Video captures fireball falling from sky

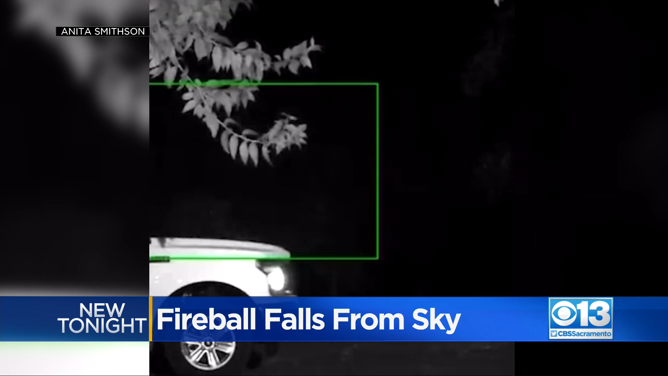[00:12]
You can see the fireball just kind of hitting the horizon there, and that's what it looked like, maybe a meteor, Christine Hansen, joining us with more on this video, Christine. Yeah, that's a torrid shower, and these peak, according to scientists, every seven years, so 2015 was our last one, and now you can see how brilliant they are.